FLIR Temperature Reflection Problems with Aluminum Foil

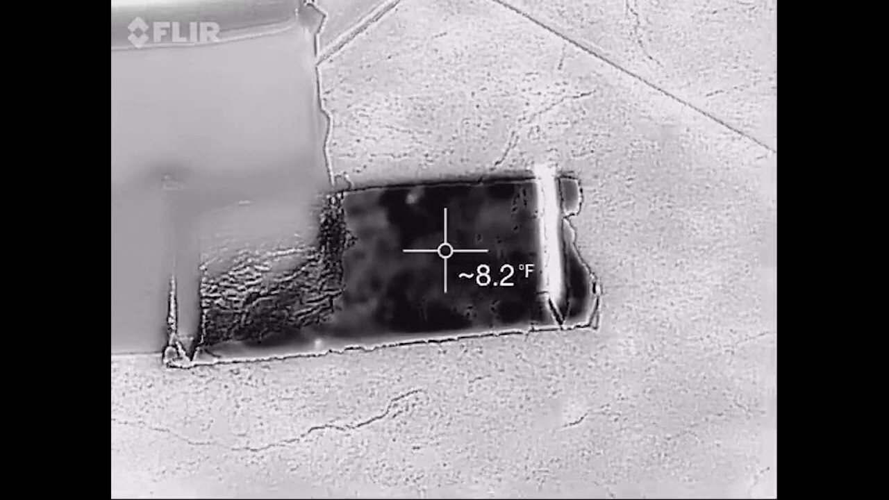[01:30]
On screen: spot 8.2°F
Now if I move this down and have a look, this is saying that it's one degree right here, this foil, which it obviously isn't, it's actually a lot warmer.
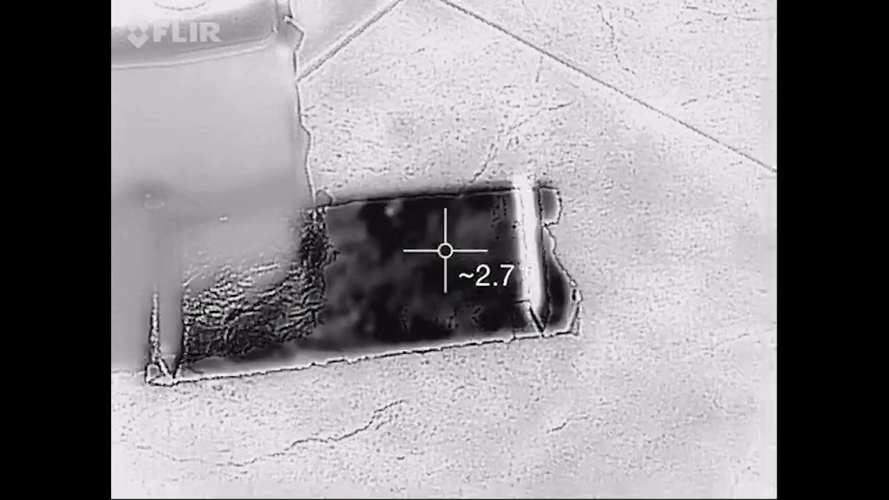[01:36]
And over in the shade over here, 70 degrees.
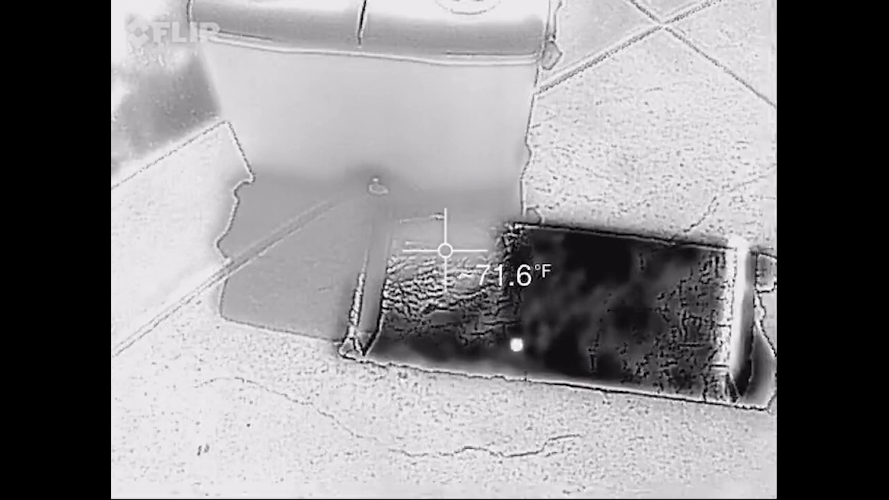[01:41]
On screen: spot 71.6°F
So what's actually going on here, it's actually measuring the reflection of the heat of the cooler here, 70 something degrees, we go down to here, 70 something degrees.
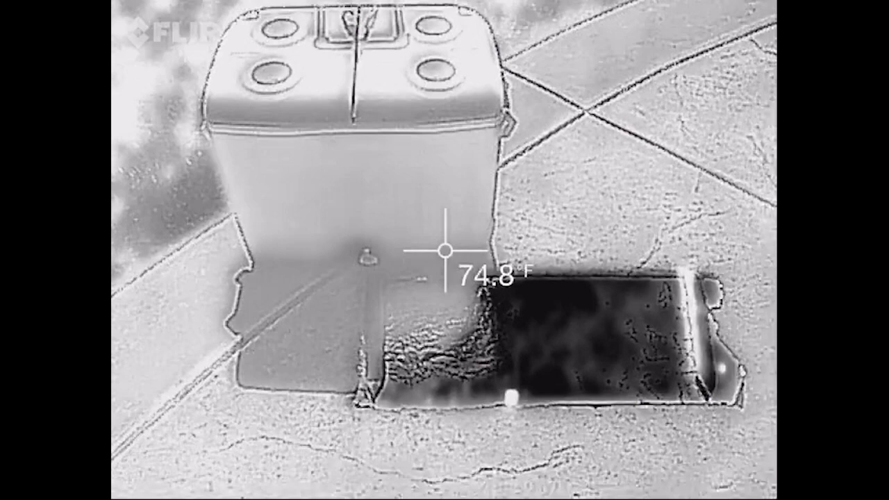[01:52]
On screen: spot 74.8°F
Go over here, 10 degrees.
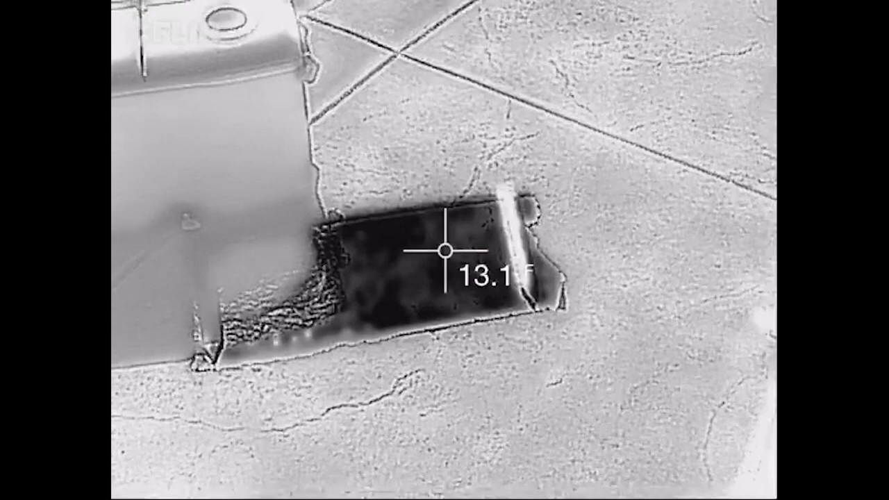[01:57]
So what we're actually seeing here on this side is the temperature of the sky.
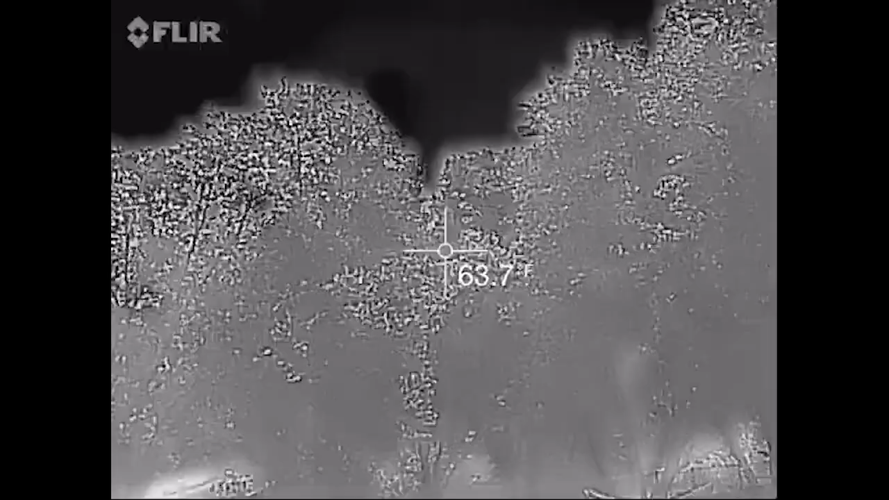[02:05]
And if I pan up and have a look,
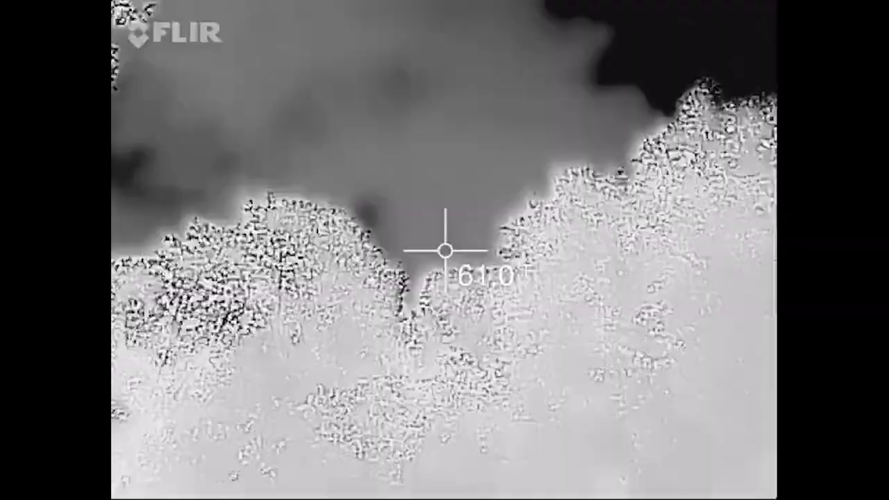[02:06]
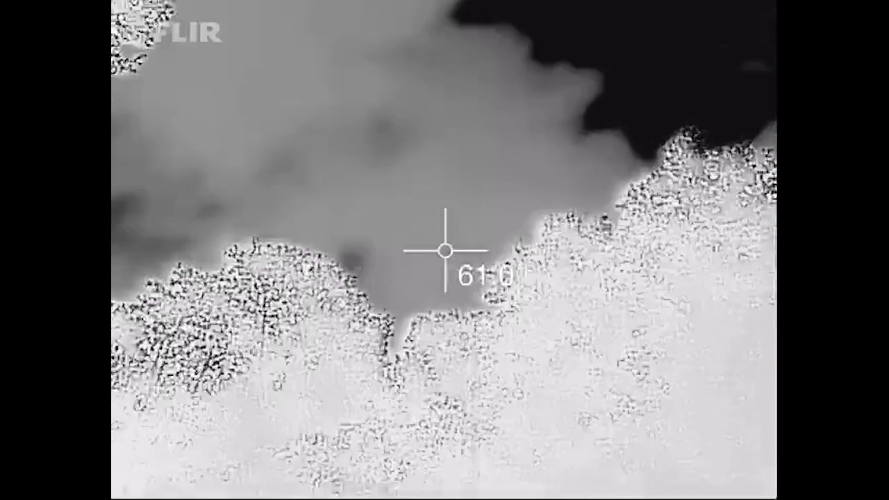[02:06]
there's the trees and the sun, there's some blue sky.
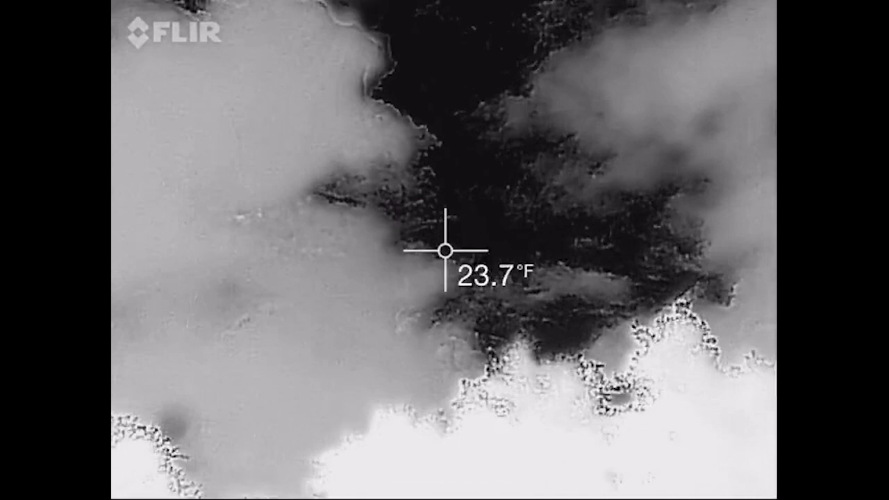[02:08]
On screen: spot 23.7°F
And it's negative 40 degrees Fahrenheit.
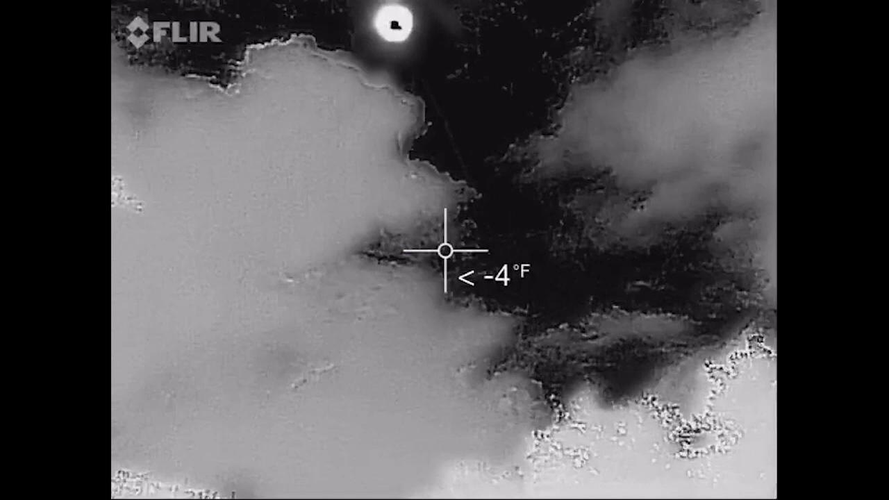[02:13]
And if I move over to the clouds, they're at 39 degrees, which is a more reasonable one.
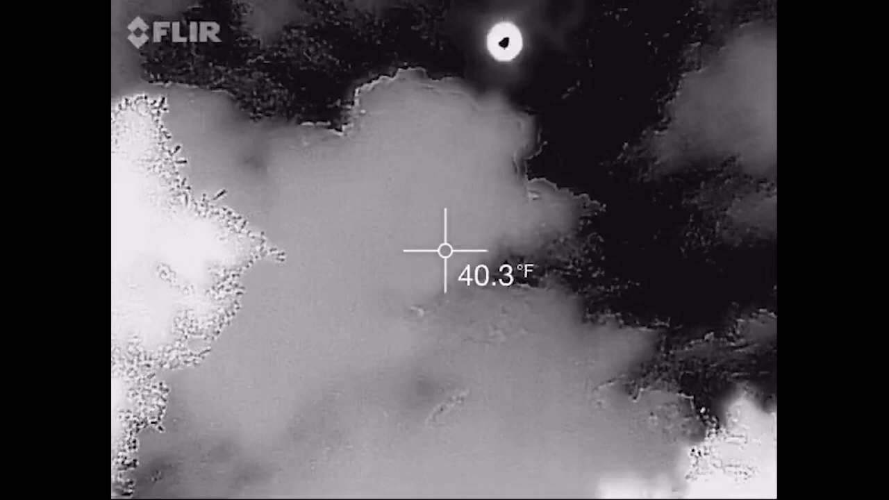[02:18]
On screen: spot 40.3°F
Let's see if I can get the sun, it's probably going to do something ridiculous.
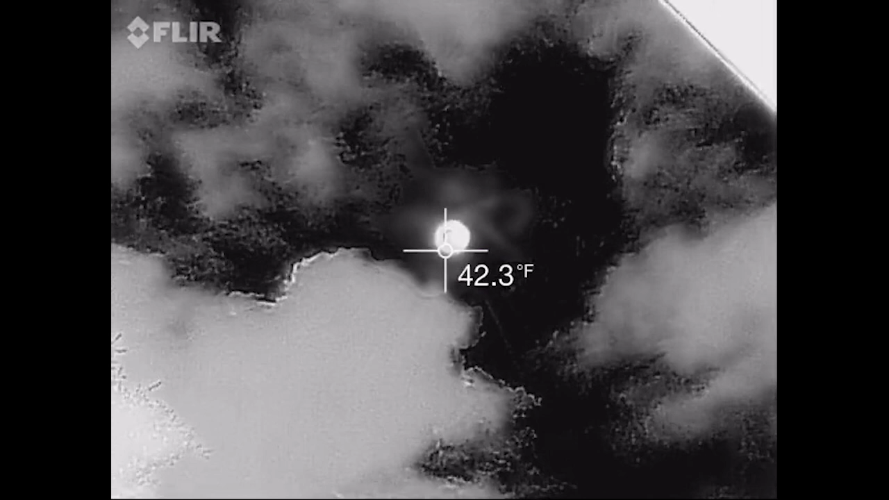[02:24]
On screen: spot 42.3°F
Yeah, it doesn't really, it's not really calibrated for measuring the sun,
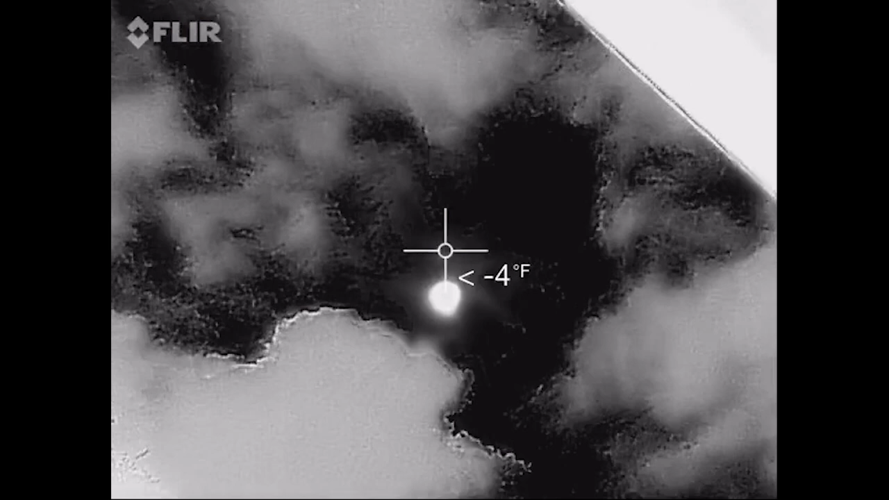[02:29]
but it gives us a overloaded temperature of above 200 and something degrees.